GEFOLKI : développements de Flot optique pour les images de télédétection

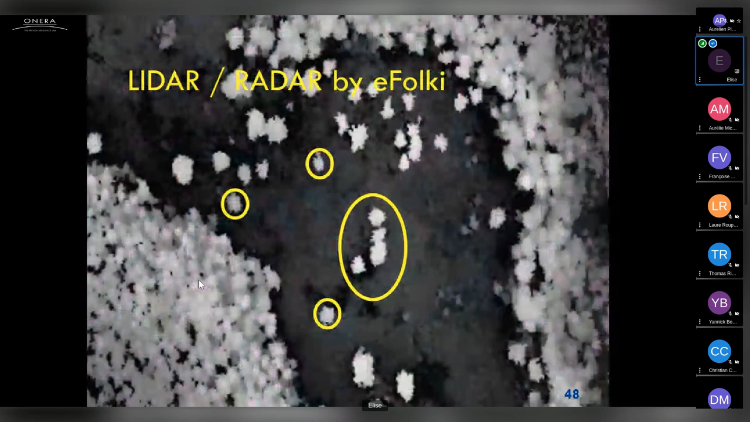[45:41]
donc notre fond d'arbre avec les haut pieds vus en l'IDAR et on était content pour poursuivre nos opérations de fusion.